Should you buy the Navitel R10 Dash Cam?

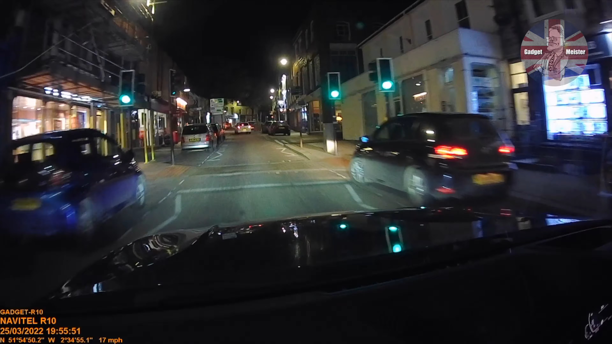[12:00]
I mean, look at the contrast in this scene. Lots of highlights from the lights, but lots of darkness because it's night, yet the camera copes exceptionally well.
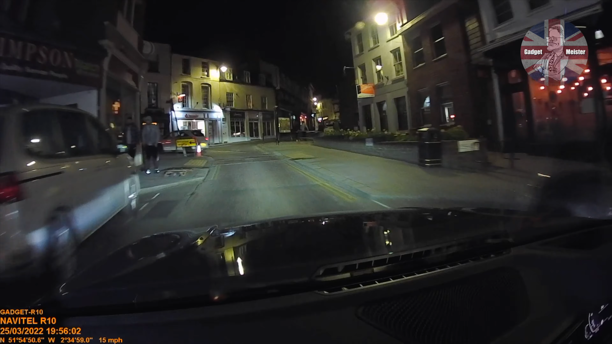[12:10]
They really have given it night vision. Having already seen the daylight footage, I was actually quite surprised at this. I was expecting the night vision to be more of a gimmick.
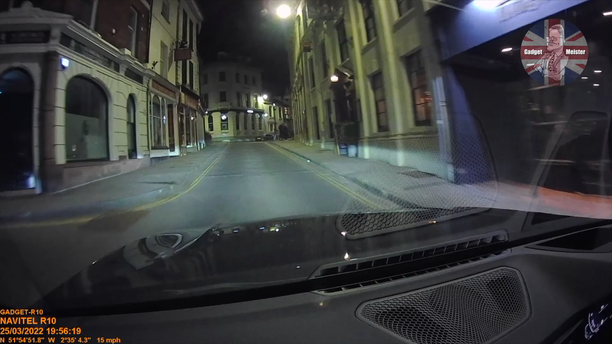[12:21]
It turns out it's not. It really does work exceptionally well at night. Now, even when we've left the town and we're actually now on one of the outroads, there's only occasional lighting here.
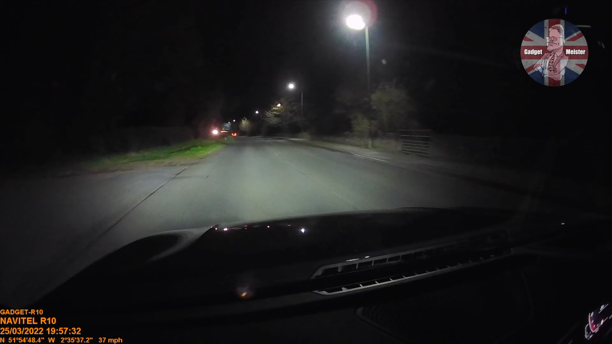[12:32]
It's only on one side of the street. And even with my dipped beam headlights, you can see it's actually a really well illuminated scene, despite the fact that actually it's not that bright. Even on the dual carriageway, now I appreciate these are BMW laser lights, but I'm on, in essence, dipped beam here. The only light you're getting is from my dipped beam. Yeah, everything seems exceptionally well exposed. Well done, Navitel. It really does have night vision.